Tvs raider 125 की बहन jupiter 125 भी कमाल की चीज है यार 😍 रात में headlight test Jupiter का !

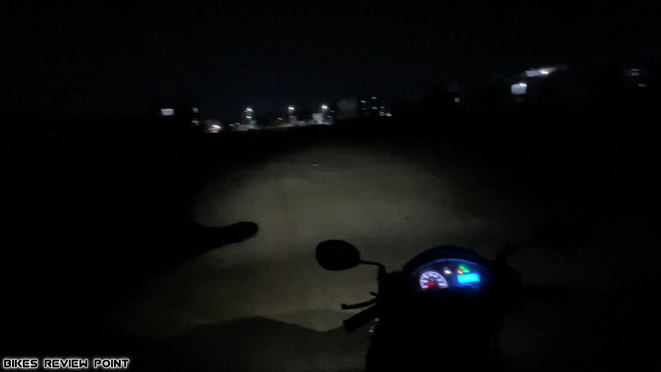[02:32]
देख लो कितना दूर तक यह अंजोरा कर रहा है यह दूर बहुत ही दूर तक एक पर मैं आपको जाके पास में दिखला हूं